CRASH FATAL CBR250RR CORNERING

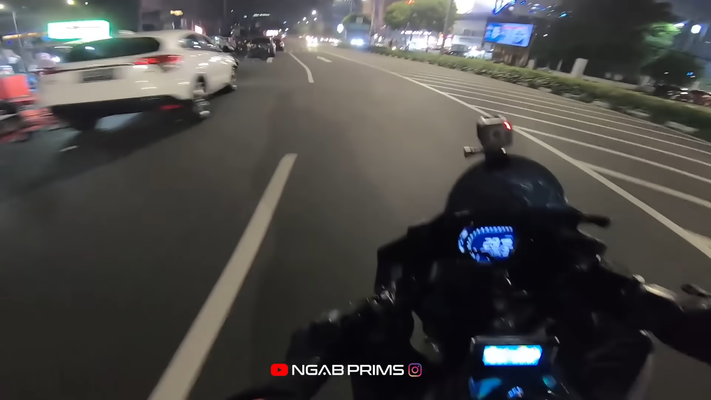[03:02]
Seperti biasa trek pertama, kita ke sana dulu coy. Nah, ini ada saber standar kencang anjing. Looknya standar tapi aduh jahat banget di sini. Gua ada polisi, coy. Nah, malam ini kita enggak didampingi oleh Bapak Sober ya.
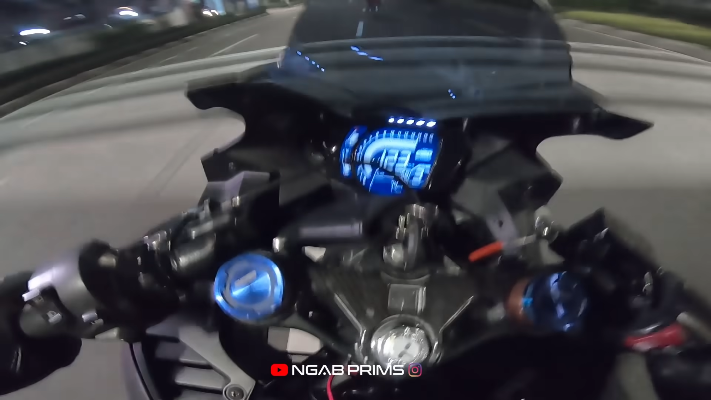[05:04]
anjing, track udah habis. Bangsat, gua nge-slide coy, anjir. Gila, gila. Ngentoy, ngentoy.
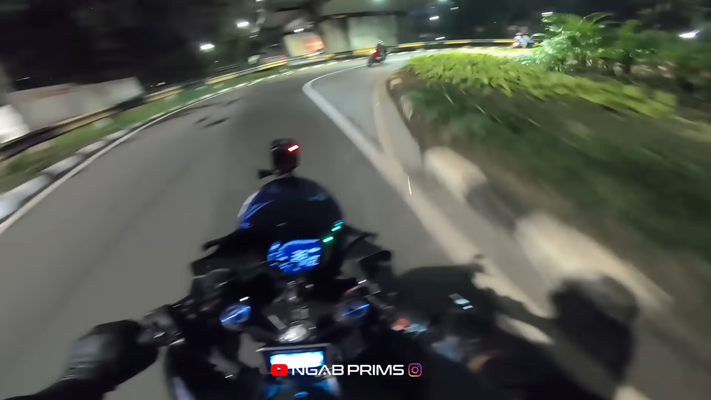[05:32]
Bangsat nge-slide. Jantung gua jatuh sedikit. Gua nge-slide anjing.